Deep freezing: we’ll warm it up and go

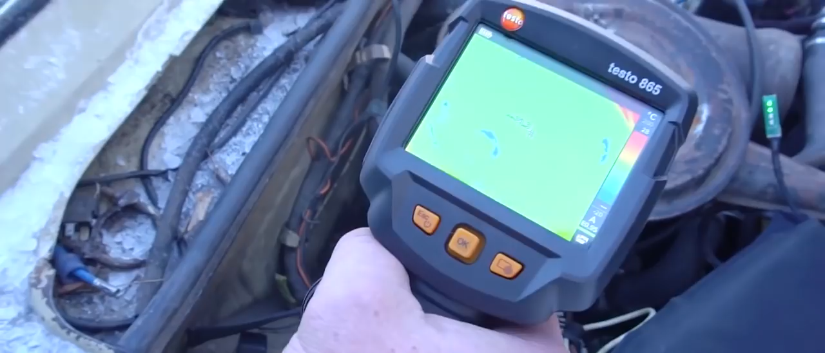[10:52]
Airbox lid temperature is minus 32 degrees.
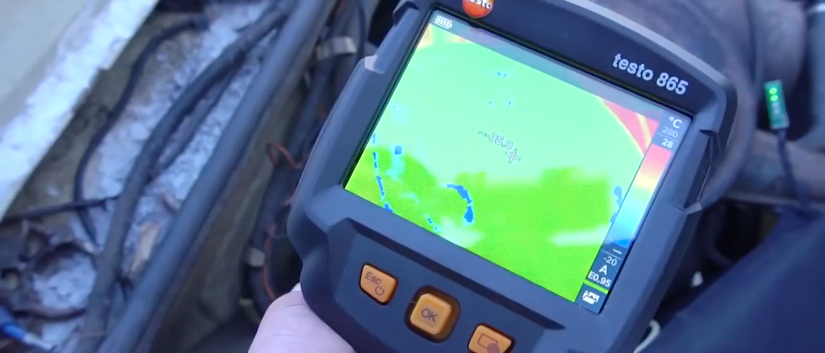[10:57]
Moving along. Rocker covers.
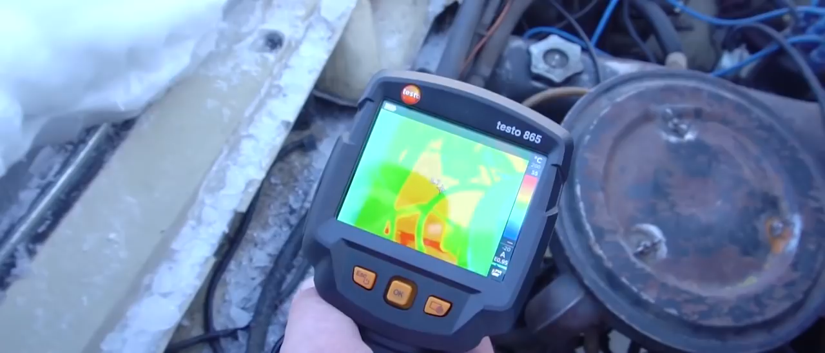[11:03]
Let's say 3 degrees. Exhaust manifold. We're looking at 280 degrees.
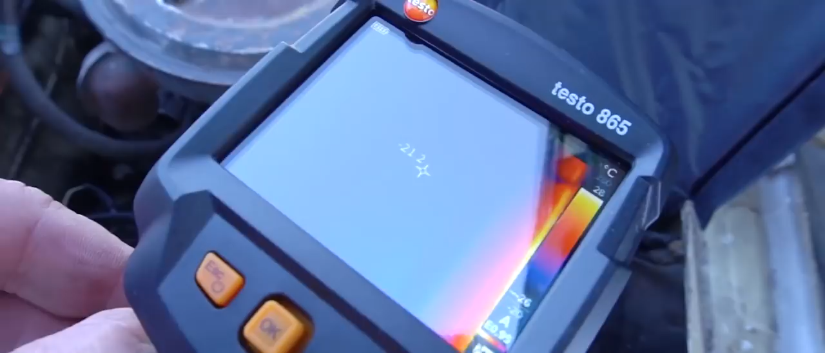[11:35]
You can see it coming down right before your very eyes.
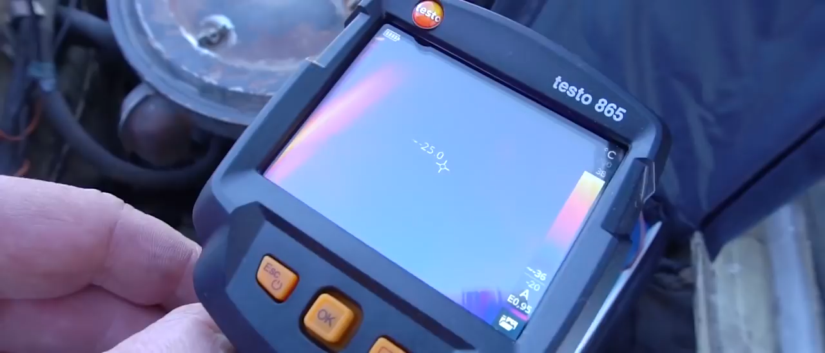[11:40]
You can also see the infrared radiation coming from the sheets. Check it out. Let me see if I can get a reading.
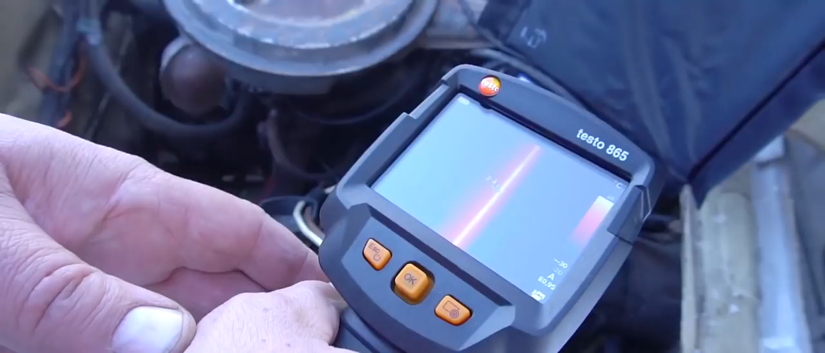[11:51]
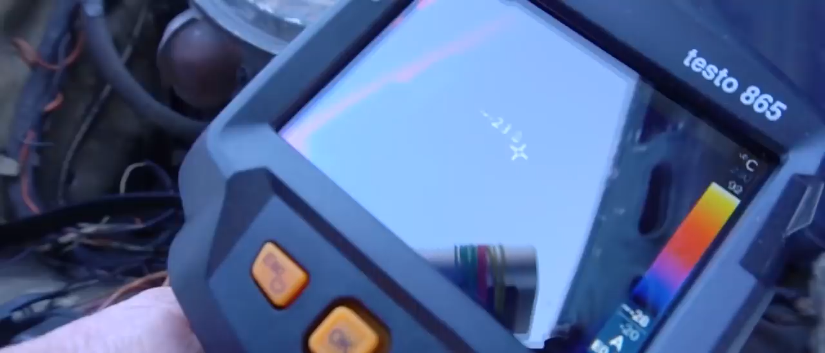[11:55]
22, 25. Right, let's close the lid. There you have it.